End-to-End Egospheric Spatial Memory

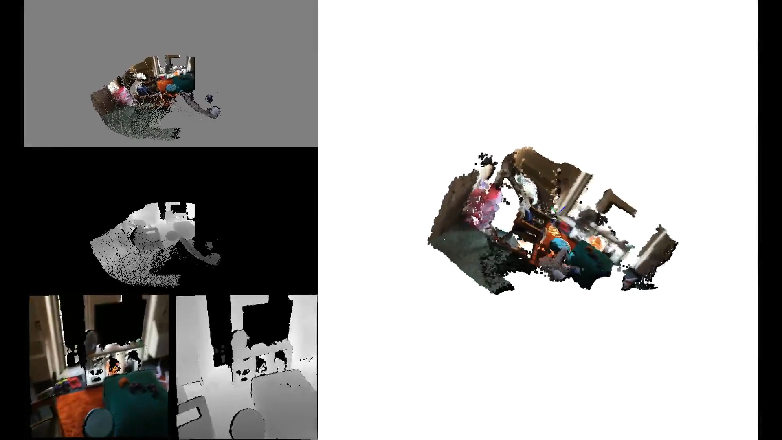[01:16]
The omnidirectional feature image and omnidirectional
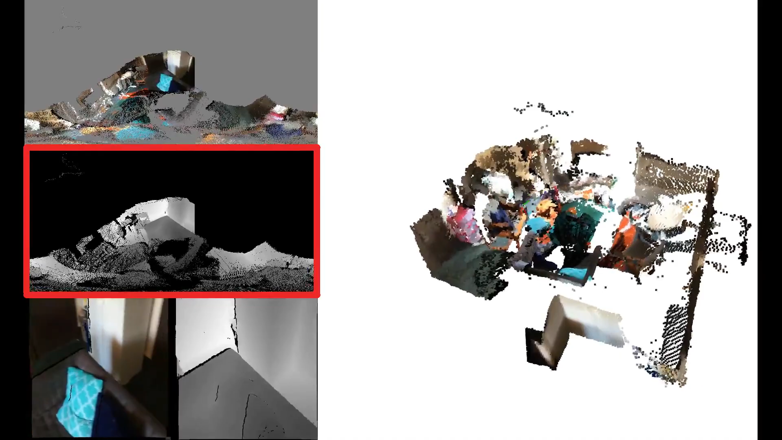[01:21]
depth image stored by ESM are shown on the left, as well as the raw camera observations.
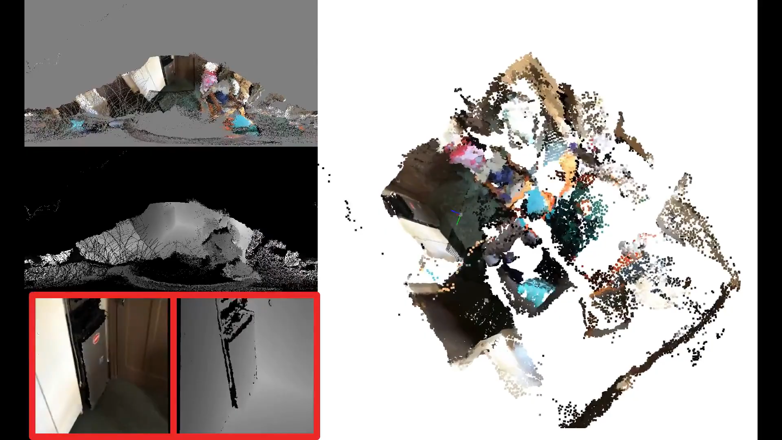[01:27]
We can project these to a point cloud to get a more intuitive feel for the represented geometry.
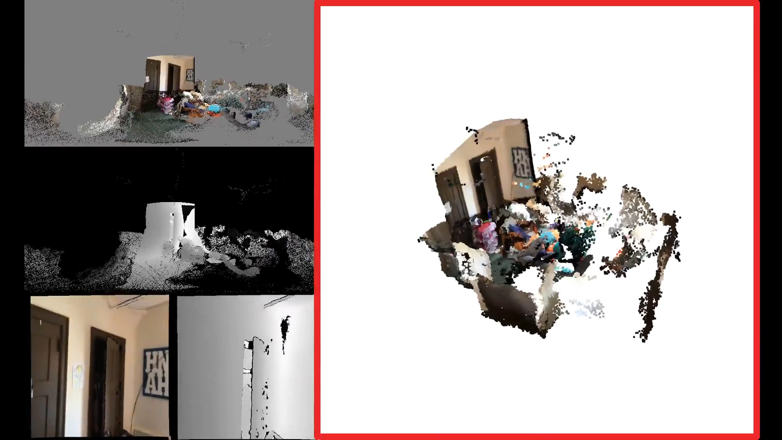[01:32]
For these image dimensions, ESM is able to run at 30 Hz,
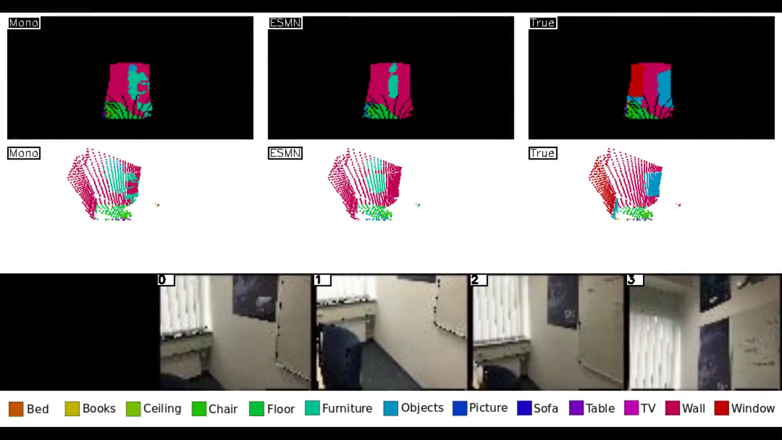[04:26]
Here, we show the omnidirectional segmentation images at the top, point clouds in the middle, and the raw image stream at the bottom. We show a monocular fusion baseline on the left, ESMN in the middle, and ground truth on the right.
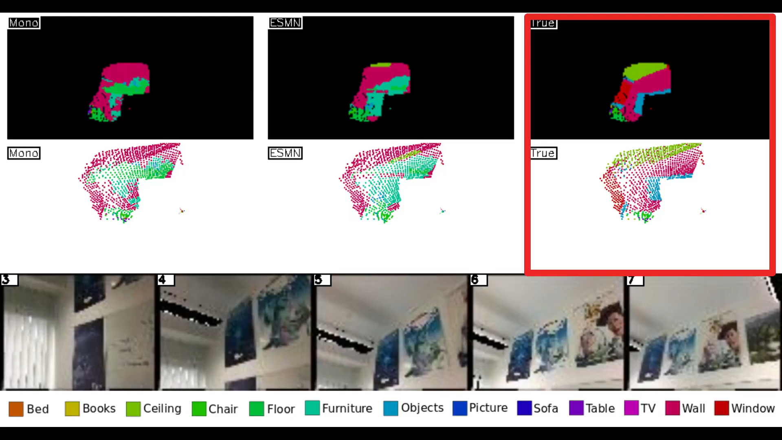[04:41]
Both mono and ESMN mistake the ceiling for wall at the beginning. ESMN then retrospectively corrects for this when the door is seen, due to the improved context.
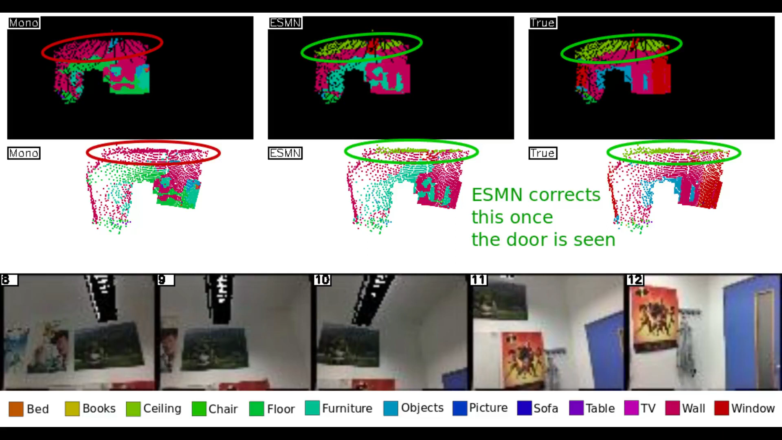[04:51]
Mono later mistakes the table as floor. This is understandable, as the table is the lowest visible plane.
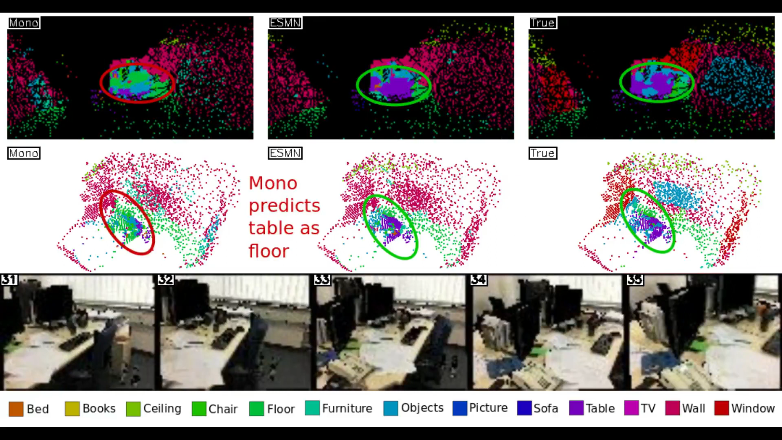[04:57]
ESMN uses the wider surrounding context to avoid this mistake.